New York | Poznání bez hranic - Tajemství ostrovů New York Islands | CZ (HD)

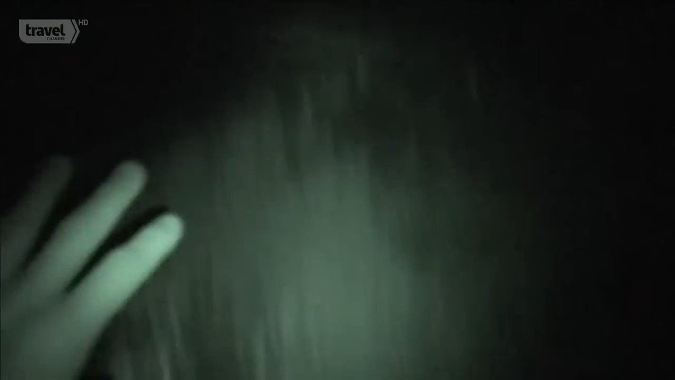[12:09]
Až tady na ten kousek mříže, to je ventilace.
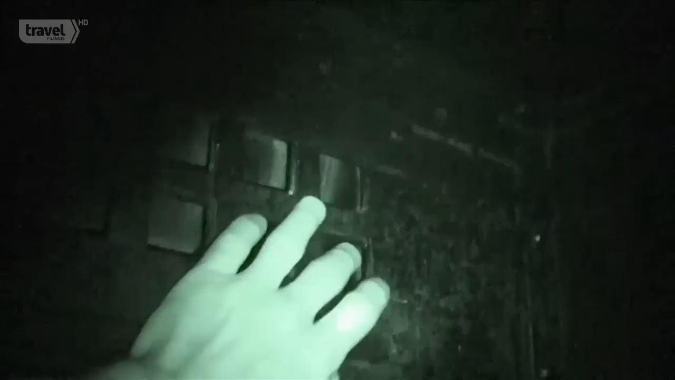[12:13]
Tady je vaše postel, na kterou se můžete posadit. Opravdu pěkná matrace. Vždy jsem si myslel, že vojenské věznice jsou spíš pro desertéry a podobně.
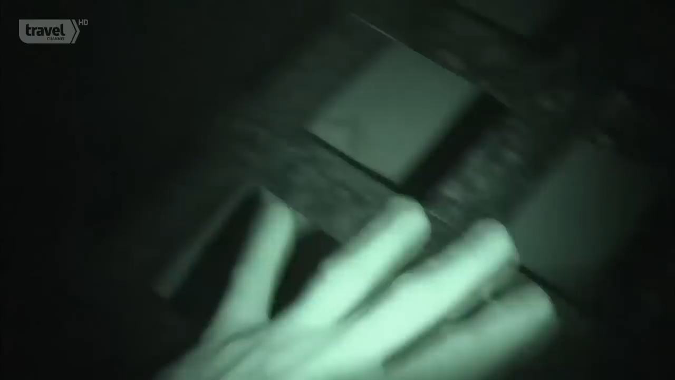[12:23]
Ale ve skutečnosti jsou pro všechny typy zločinců. Tak jako každá jiná věznice.